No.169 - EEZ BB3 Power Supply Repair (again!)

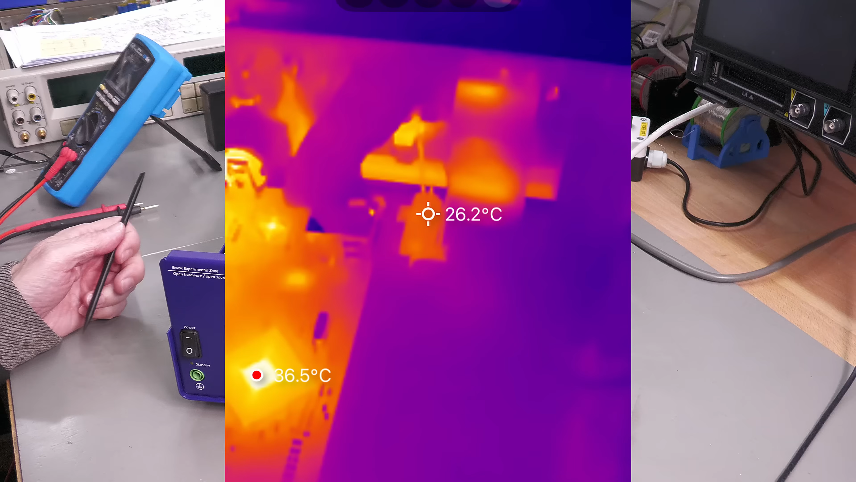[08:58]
On screen: spot 26.2°C
on that large resistor after about five minutes running and it's just not heating up at all so
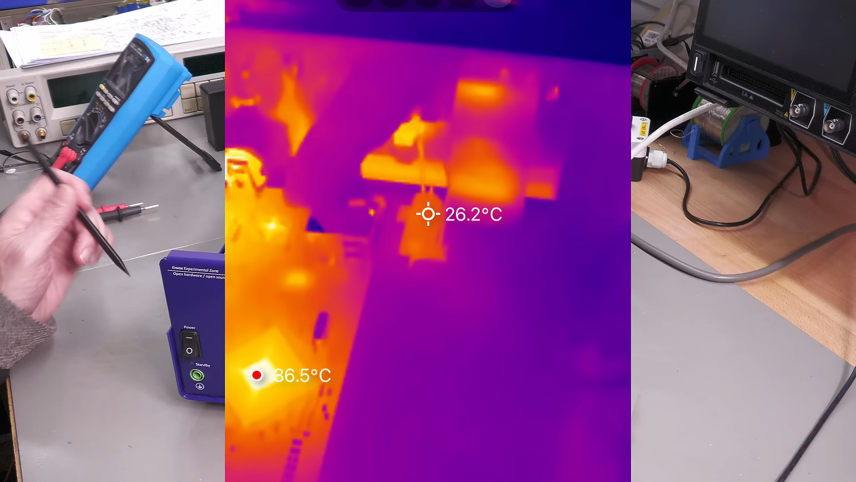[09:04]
On screen: spot 26.2°C
all's good there in and around that area on the circuit board as well so like I said I am not a triarch expert